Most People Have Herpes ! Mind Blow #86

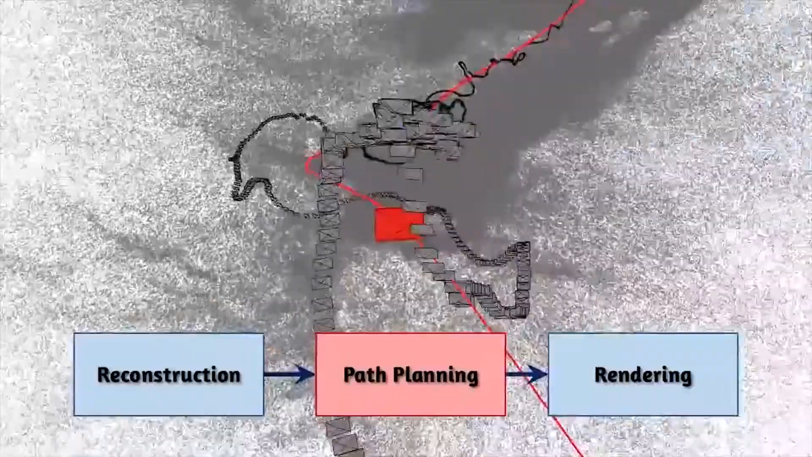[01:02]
It smooths out time-lapse first-person video that's normally unwatchably shaky by using an algorithm that estimates the camera path,